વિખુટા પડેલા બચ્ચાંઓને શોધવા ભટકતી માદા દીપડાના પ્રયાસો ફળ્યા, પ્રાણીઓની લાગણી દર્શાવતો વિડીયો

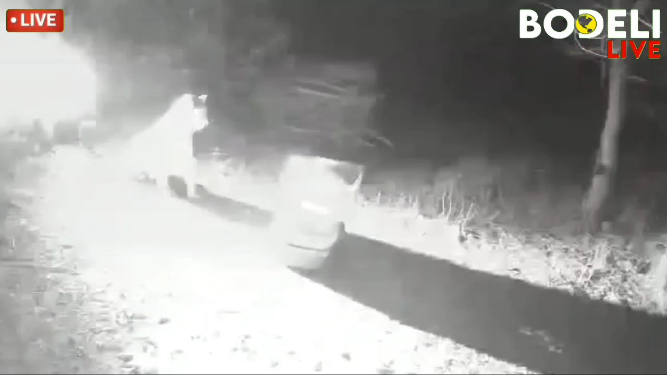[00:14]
दिपडी ने तेना बच्चा मडी आववानी लागनी भर घटना ट्रैप कैमेरा
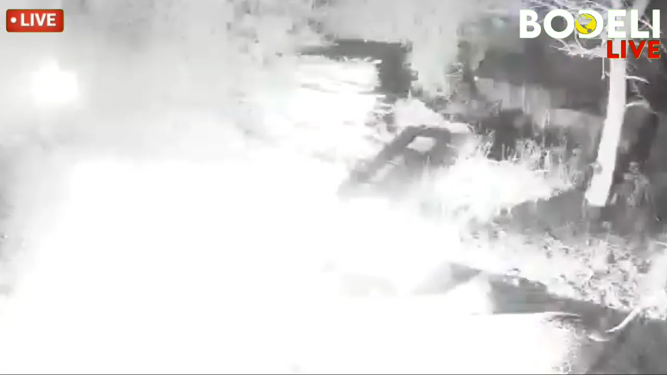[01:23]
ते त्रणई बच्चाओने मोढ़ामा पकडीने लई गई मात्र बार कल्लाक माज आ
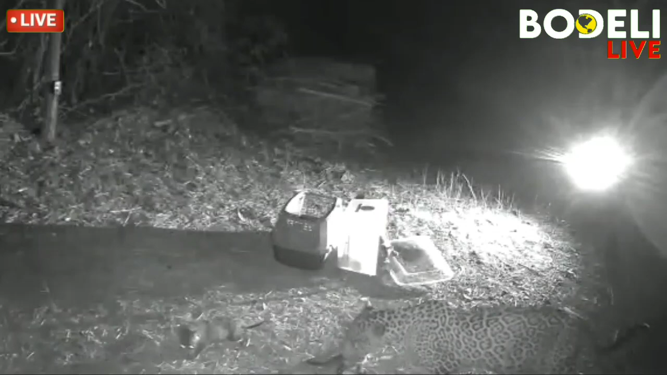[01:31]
बच्चाओनू तेमनी माता साथे पुनह मिलन धाई गई गई हतू मांडवीना पातल गामे वहली सवारे खेडूत जशुवन्त गामितने